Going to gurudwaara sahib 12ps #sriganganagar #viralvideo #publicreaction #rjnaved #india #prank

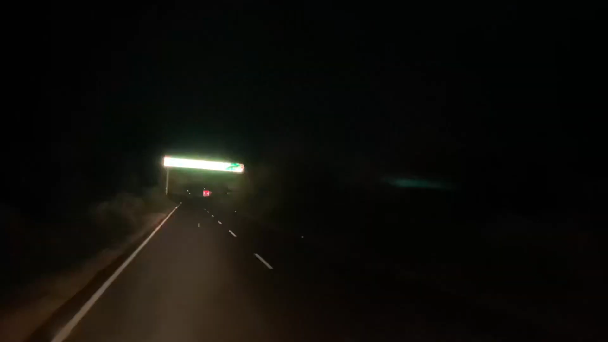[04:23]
ਹਨੇਰਾ ਵੀ ਯਾਰ ਵਾਹਵਾ ਹੋ ਗਿਆ ਹੁਣ ਅਤੇ ਵਾਪਸ ਚੱਲਦੇ ਹਾਂ ਹੁਣ ਘਰਾਂ ਨੂੰ। ਤੁਹਾਨੂੰ ਫਿਰ ਮਿਲਾਂਗੇ ਅਗਲੇ ਵਲੌਗ ਦੇ ਵਿੱਚ। ਆਪਦਾ ਖਿਆਲ ਰੱਖਣਾ।